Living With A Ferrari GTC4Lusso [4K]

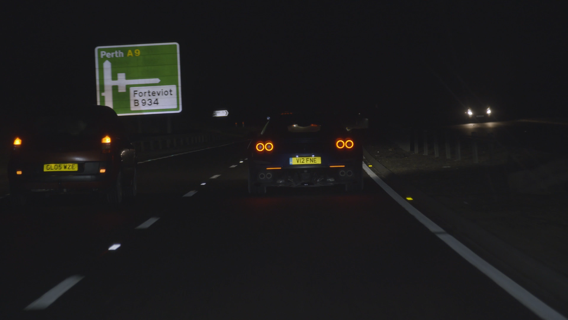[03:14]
As the night sky descended upon us, we parked at our hotel in Perth.